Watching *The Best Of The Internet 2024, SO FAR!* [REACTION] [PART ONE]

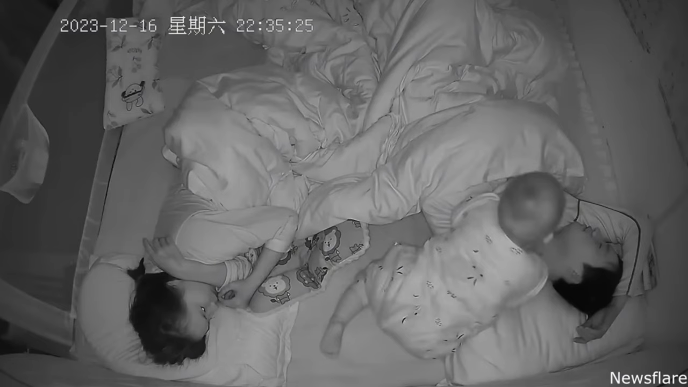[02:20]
Why is dad screaming though? Oh.
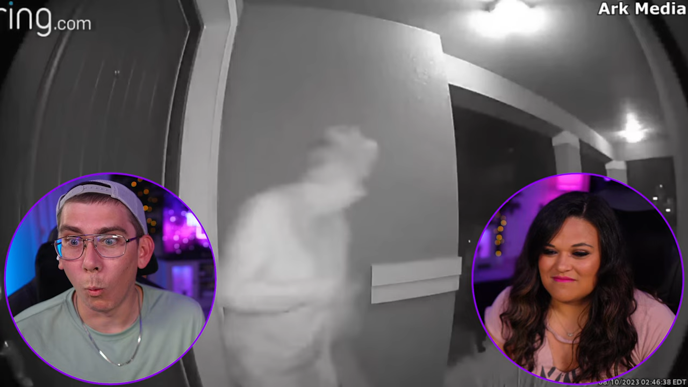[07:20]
A bear! Dang, that old lady was pretty calm. I know. All things considered.